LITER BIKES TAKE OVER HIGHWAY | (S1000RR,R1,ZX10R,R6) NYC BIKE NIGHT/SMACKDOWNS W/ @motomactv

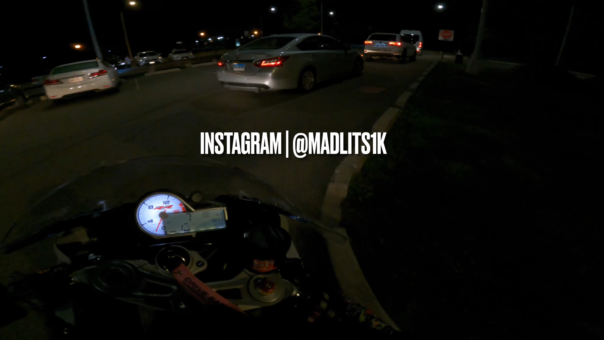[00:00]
All right, guys, so a nighttime ride.
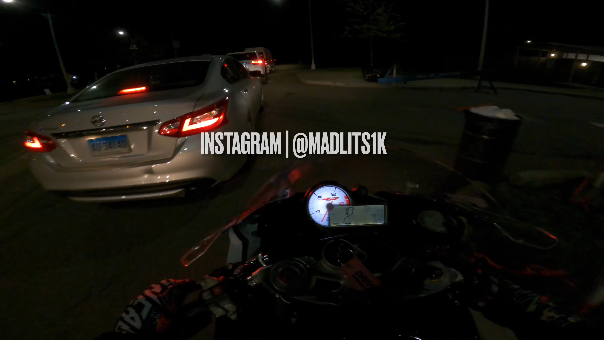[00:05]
Oh, you came out? Yeah. And getting ready to go. Oh, MOTO TV, by the way, guys.
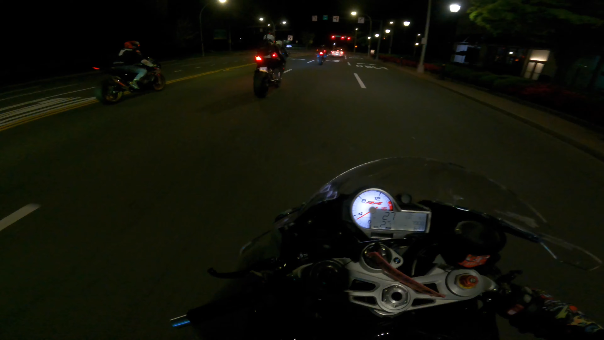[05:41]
These are some thousands, man. We got Gen 3, Gen 3, new Gen, ZX10R, S1000, R1, R6. Oh. Oh. Oh.
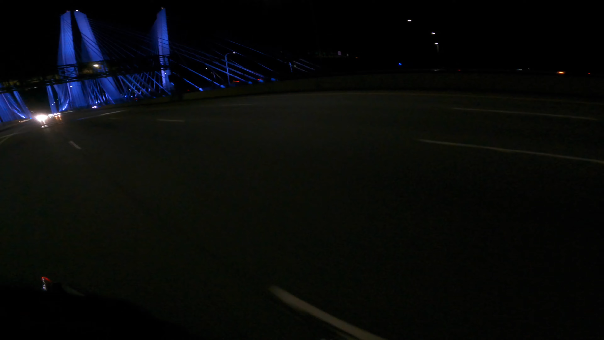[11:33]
Jeez, oh, that's insane, man. I think I'm just gonna like cut away and try to get some gas because I do not need this thing to run out of gas while I'm basically upstate New York right now. So yeah, I gotta figure that out. Oh man, but that was awesome though, just seeing these guys run. Holy, what a night, man. Beautiful bridge.